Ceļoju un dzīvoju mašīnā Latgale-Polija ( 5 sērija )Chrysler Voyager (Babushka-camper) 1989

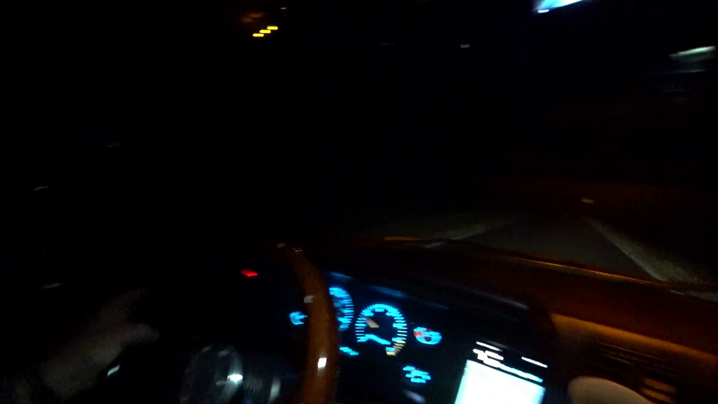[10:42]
Drusku, tā jokaina ir. Jau braucu minūtas 10, nevienu mašīnu pretīm nenāk. Nu, abi 5 minūtes. Domāju, ot, tā vienam brauktā jokaina ir biķiņi.